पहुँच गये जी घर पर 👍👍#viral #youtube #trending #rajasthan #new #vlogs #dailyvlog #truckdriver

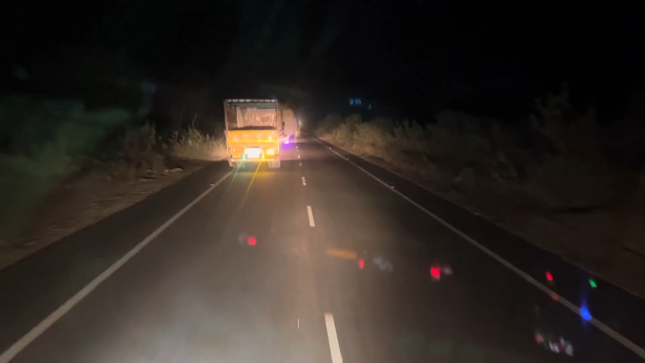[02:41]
तो अभी आप पार करियो है सरदार शेर और देखो आपकी रोड तो आपकी वह आगे चाल की गाड़ी चाल रही है। अभी हम डूंगरगढ़ सरदार शेर थोड़ी चाह पीता जी
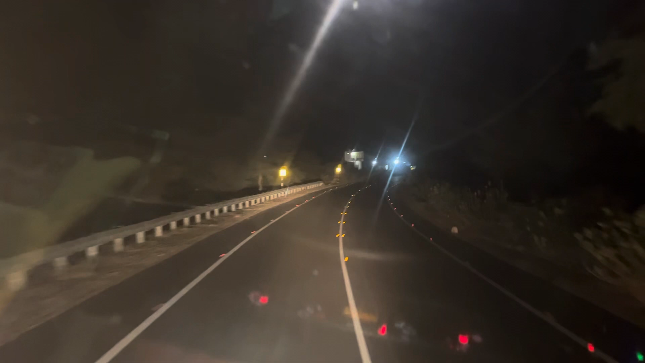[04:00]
अभी यार लोकेशन है रोड भी ताजी है भाई